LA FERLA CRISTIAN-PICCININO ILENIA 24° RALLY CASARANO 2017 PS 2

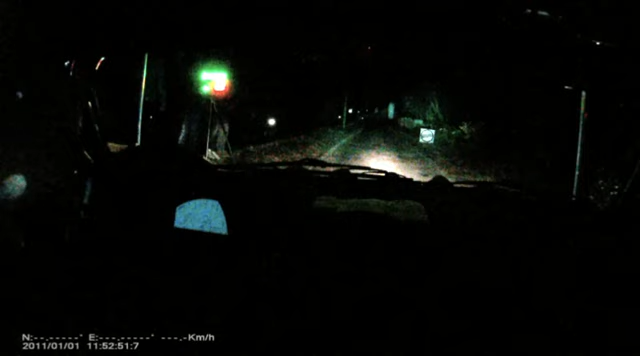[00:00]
Ritarda a destra 2, 15, lo vedi? 10, 5, 4, 3, 2, 1, vai, 100, ritarda a destra 2, destra 2, sporca, 50 sconnessi,